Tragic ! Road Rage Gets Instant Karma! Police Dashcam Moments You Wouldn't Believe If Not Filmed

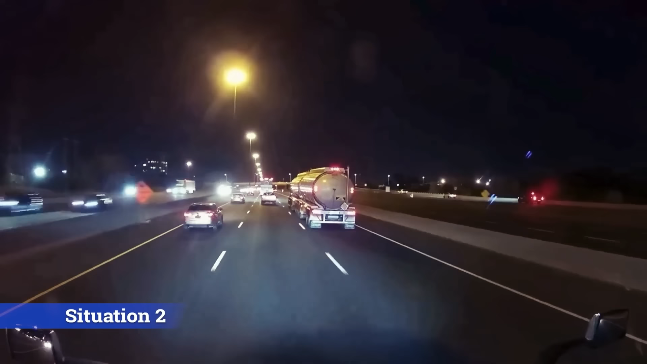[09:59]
situation too. A terrifying tanker explosion was captured on dash cam in 2024,
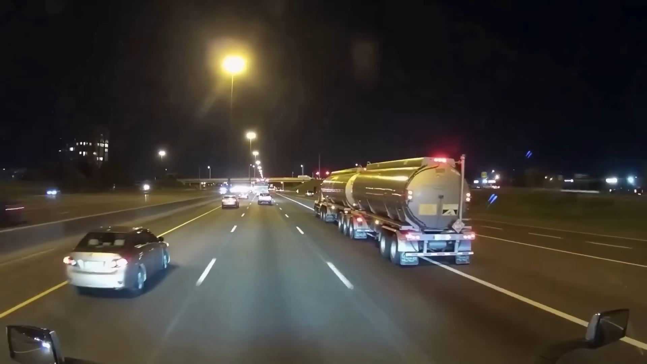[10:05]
showcasing the dangers of poor driving and mechanical failure that led to a catastrophic incident. Looks like that tanker took going out with a bang to a whole new level.